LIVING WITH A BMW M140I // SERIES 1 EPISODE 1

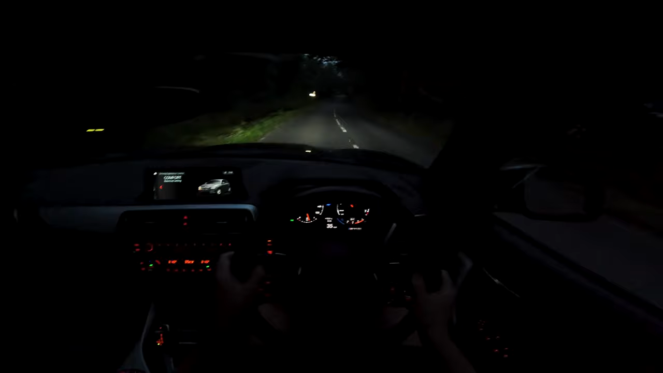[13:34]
But yeah, as you can see, the headlights are actually pretty decent in this thing, especially for a little hatchback. Like, for me, they're perceivably as good as the BMW 3 Series, which is good.